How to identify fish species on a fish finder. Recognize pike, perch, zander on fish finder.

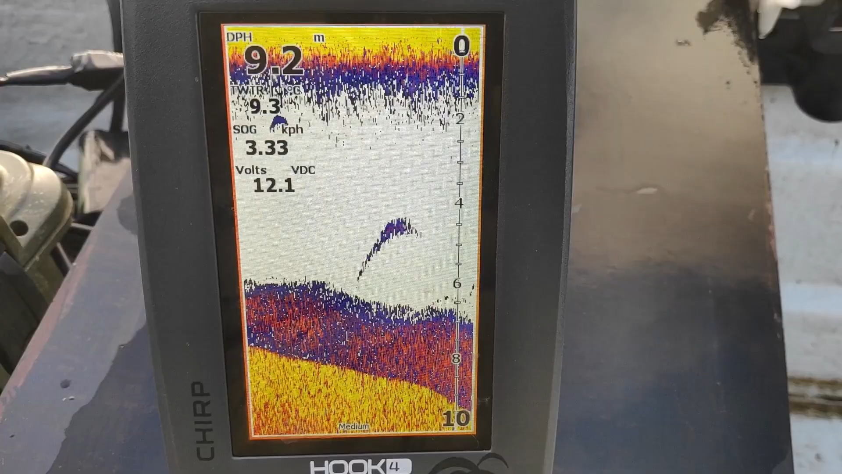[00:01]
On screen: depth 9.2 m, speed 3.33 km/h
today i want to share with you information about how to identify a fish species based on sonar
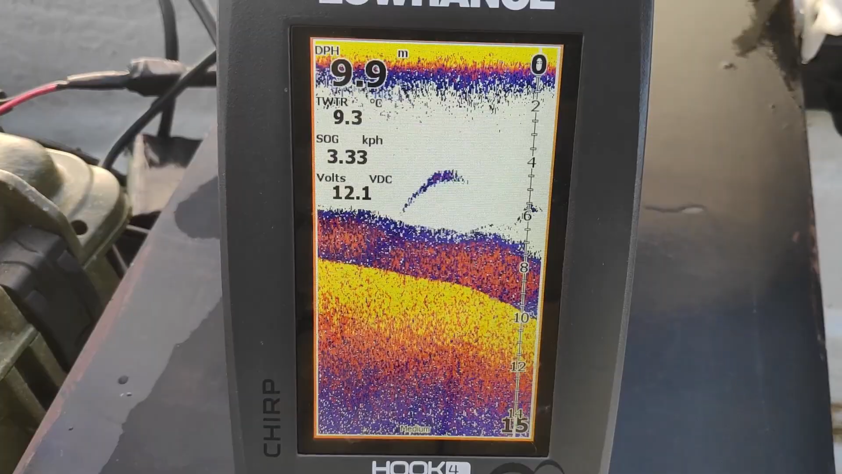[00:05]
On screen: depth 9.9 m, water 9.3°C, speed 3.33 km/h
symbols the information is based on screenshots and data from the internet and based
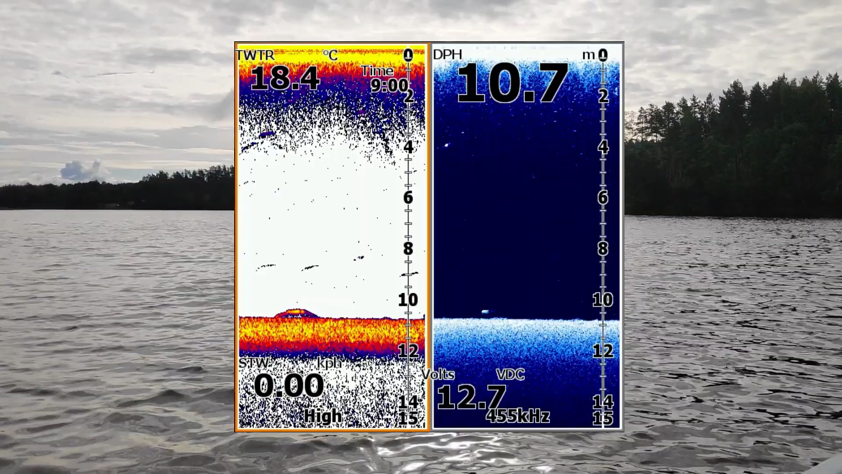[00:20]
On screen: depth 10.7 m, water 18.4°C
will be a pike the symbol is long and large
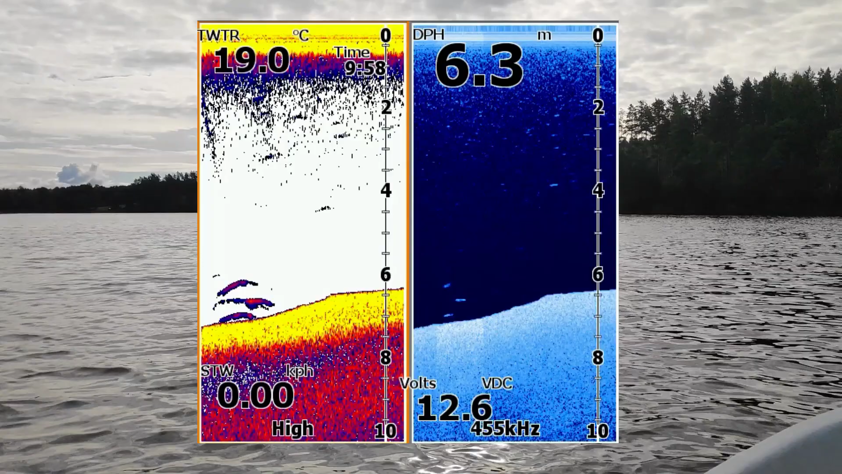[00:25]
On screen: depth 6.3 m, water 19.0°C, speed 0.00 km/h
in this image we see a slightly unusual situation three large and long symbols hanging on top of each other and still here we most likely see pike yes pikes don't often get together but in late fall it's a common enough to catch several pikes from same spot let's move on to the next image here you can clearly see a large group of fish it is almost impossible to see individual characters the concentration of fish is very high these are roaches or
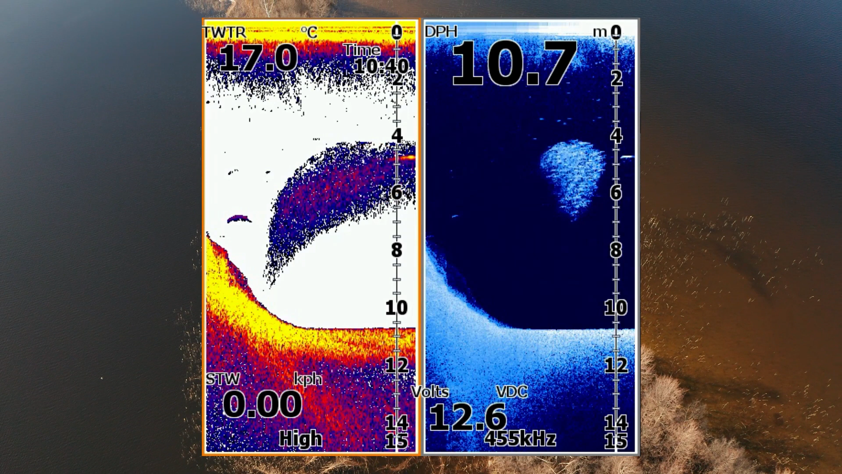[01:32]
On screen: depth 10.7 m, water 17.0°C
a little differently it is separate from the group this is most likely due to the fact that a different frequency was used for scanning on the left side of the squad there is also a small pike symbol i didn't mention it maybe it's not necessarily clear to someone but
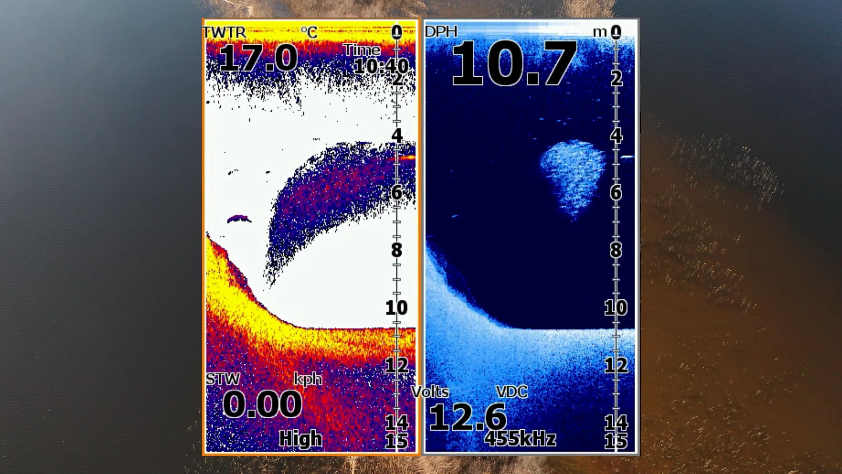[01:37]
On screen: depth 10.7 m, water 17.0°C
on the left you can see the standard sonar image and on the right a bluish down skin image
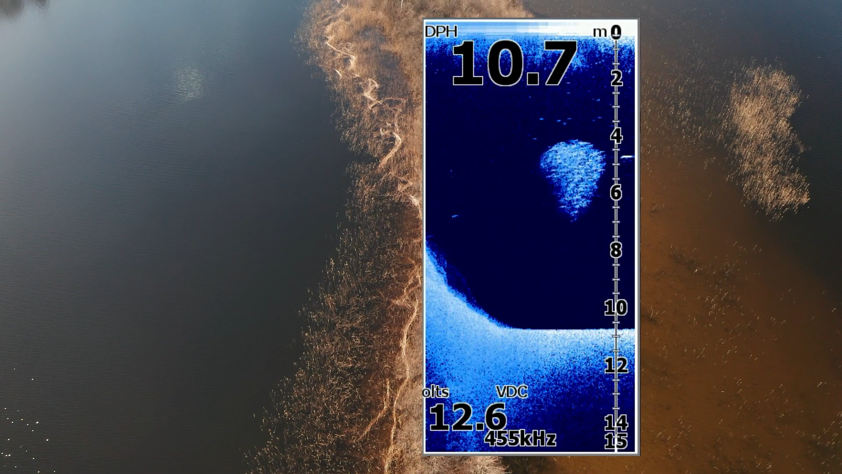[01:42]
it should be kept in mind that the presented screenshots were taken while swimming at a speed of
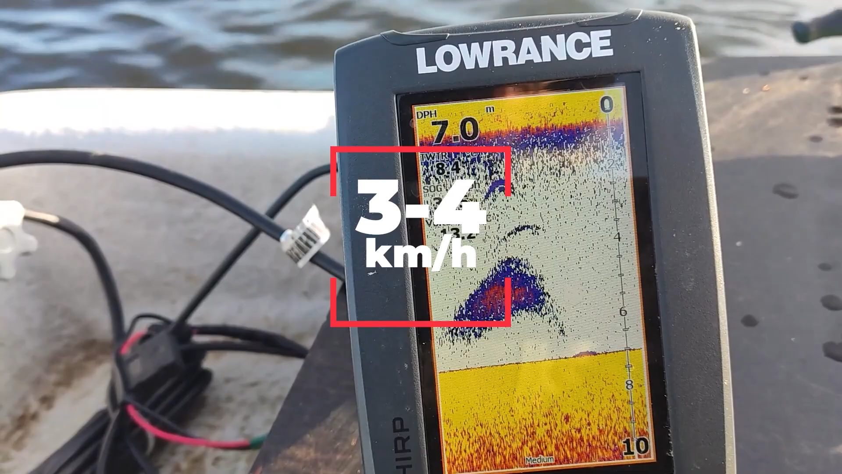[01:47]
On screen: depth 7.0 m
approximately three to four kilometers per hour characters shrink or stretch as you swim
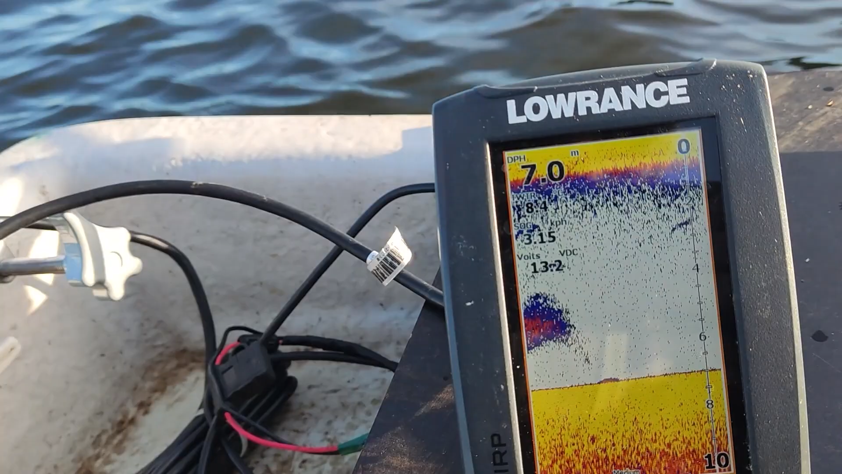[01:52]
On screen: depth 7.0 m
faster or slower of course there will be such images on the sonar screen when it will be difficult to give a clear answer to what you see for example what do you think is the fish in this
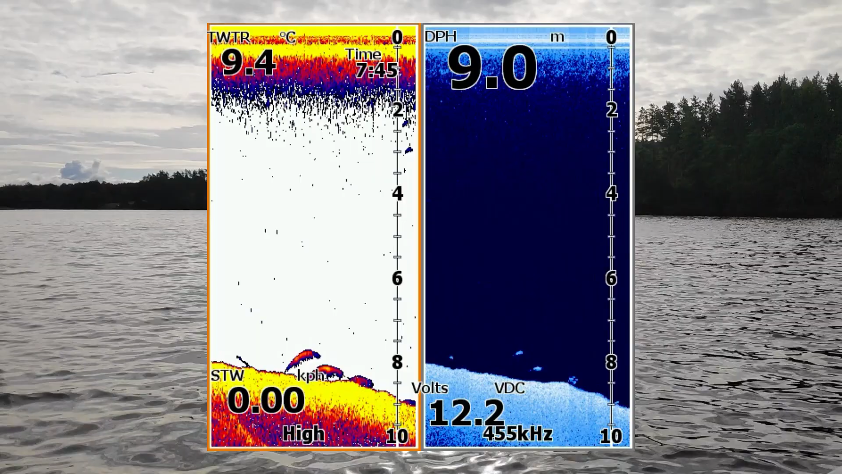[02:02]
On screen: depth 9.0 m
image maybe it looks like several pike but i would still guess that it is a large bream their silhouettes are not very long not quite arched and wide enough well for example in this image a group of small fish is clearly visible and below it are pike hunting as would be logical but again the symbols are thick their concentration is high so i would guess that they are bream but i wouldn't miss such a place i would stop and try to cast there may be a pike mixed in between these symbols it may also be that the pike is somewhere
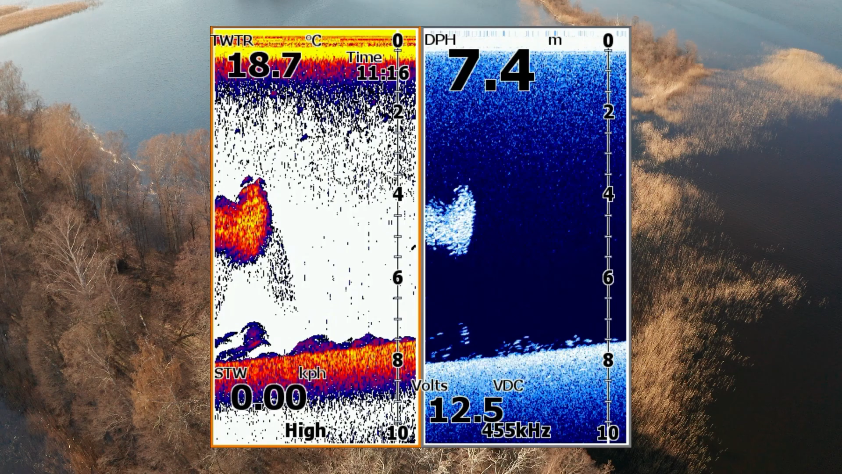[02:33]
On screen: depth 7.4 m, water 18.7°C
nearby and it is simply not visible on the echo sounder where is a white fish there is usually a pike
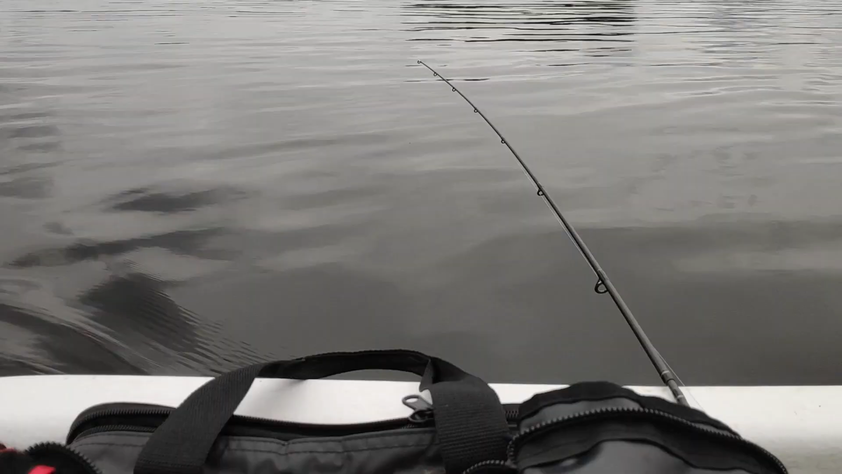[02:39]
unlike with pike and schools of small fish the situation with perch
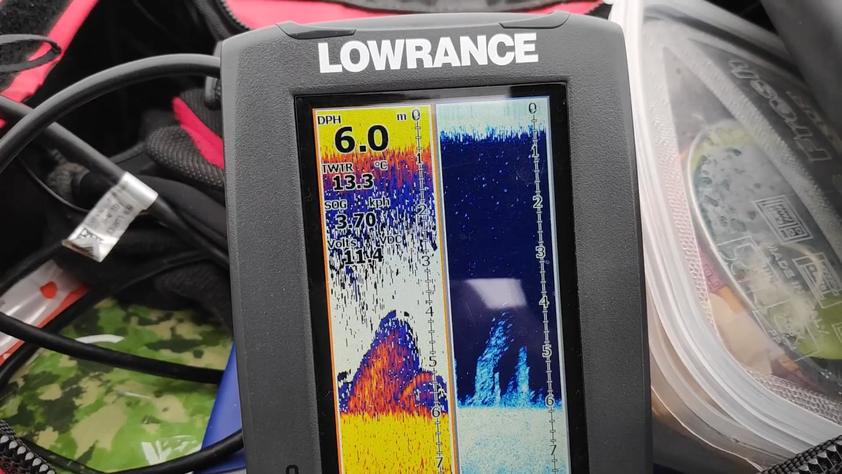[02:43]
On screen: depth 6.0 m, water 13.3°C, speed 3.70 km/h
seems to me to be much less clear it is more difficult to separate the perch it is easy to confuse them with groups of bream or other fish let's try to examine specific images
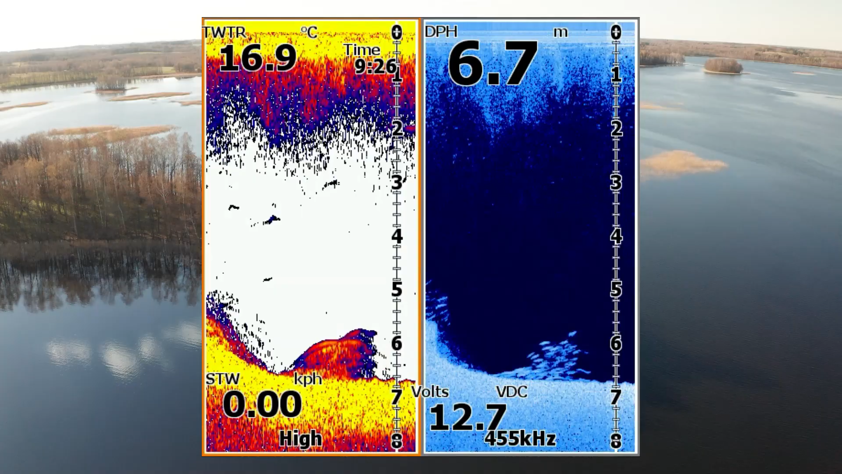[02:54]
On screen: depth 6.7 m, water 16.9°C
here we see a group of small bream in down skin we see the silhouettes of individual fish and those symbols are long and wide enough here's another view of a large
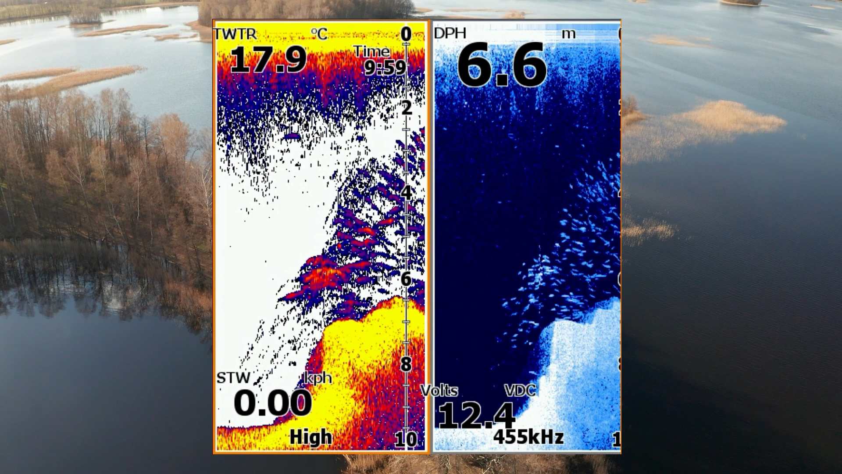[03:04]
On screen: depth 6.6 m, water 17.9°C
school of small bream again the symbols are similar to the previous shot and the group is very large you won't see perch in such large groups here's what the perch
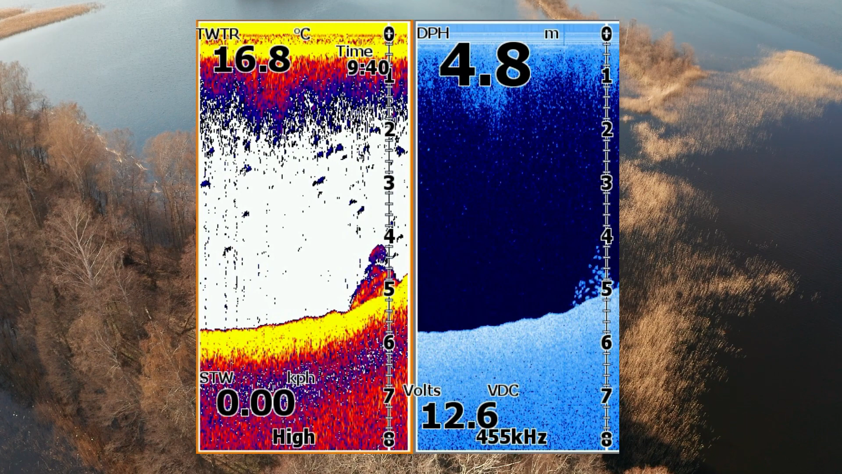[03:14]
On screen: depth 4.8 m, water 16.8°C
look like the circle is small and the down skin symbols are more like small circles the squad usually resembles a column or a pyramid in this image you can see two schools of perch as you can see in the down skin they are easier to separate than in
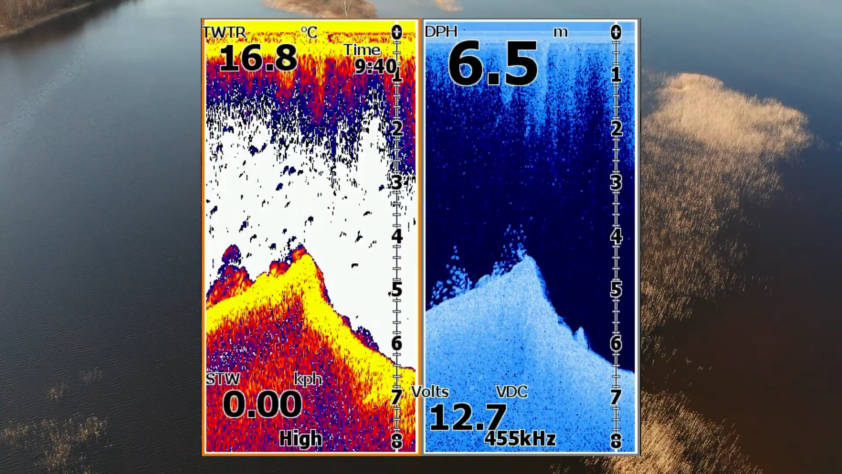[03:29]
On screen: depth 6.5 m, water 16.8°C
the traditional sonar image and here is probably the best example because on one screen you can see both the school of perch and the larger and more massive schools of bream the